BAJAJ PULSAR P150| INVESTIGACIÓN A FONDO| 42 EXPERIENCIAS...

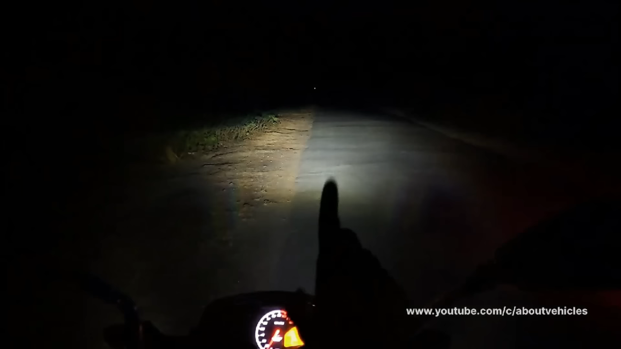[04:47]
Uno de los detalles que más me gusta de la motocicleta es su iluminación. Bueno, esta Pulsar equipa la misma farola de ojo de ángel de la Pulsar N250.